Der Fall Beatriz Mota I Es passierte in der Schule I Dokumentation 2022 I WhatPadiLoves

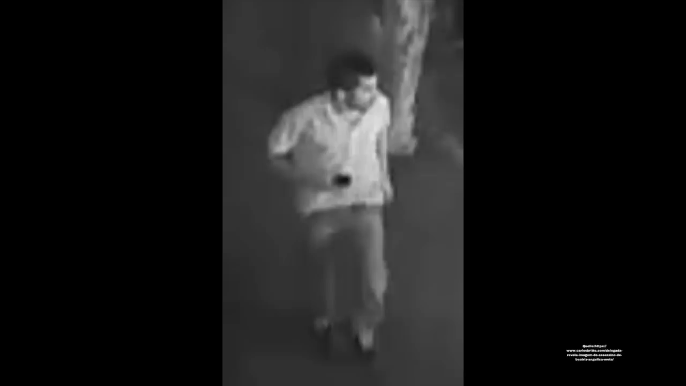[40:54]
Die nächste Aufnahme wird dann eine weitere Stunde später gemacht und diese Aufnahme ist wirklich sehr bizarr. Wieder sieht man den Mann im grünen Hemd an der Mauer in der Nähe des Eingangstors der Schule. Diesmal hält er ein Handy in der Hand und scheint damit zu telefonieren.
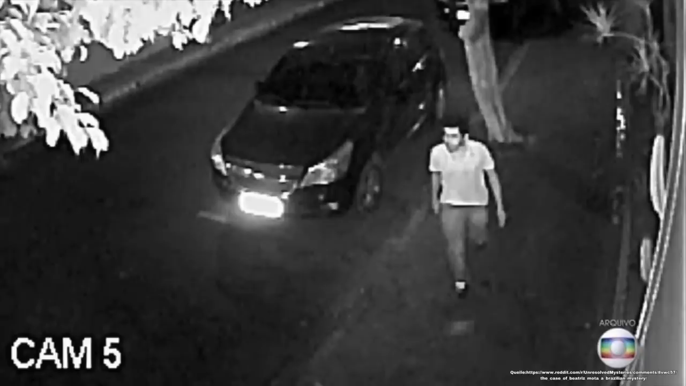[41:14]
Als er das Telefonat beendet, bückt er sich nach vorne und hebt etwas vom Boden auf. Es handelt sich um ein Messer, das er jetzt im Anschluss in seine Socke steckt, aufsteht und dann einfach weitergeht.